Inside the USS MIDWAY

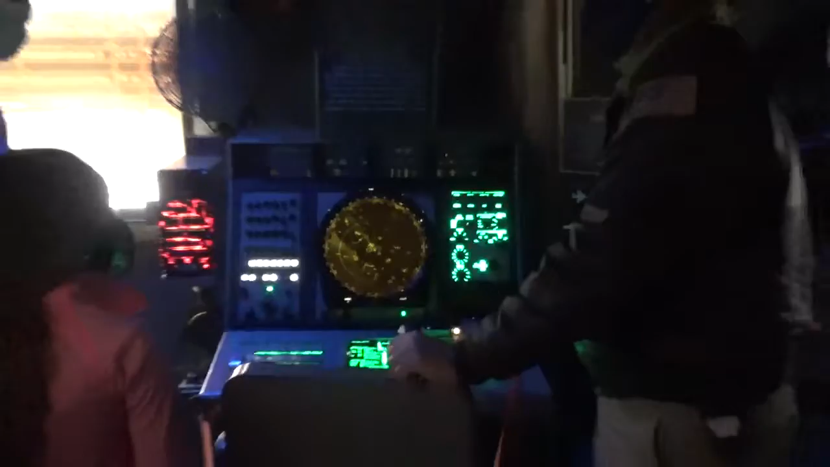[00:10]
It's really annoying. But the trackball stays right here and does the same thing. In fact, if you're working here, you have to put your seat belt on.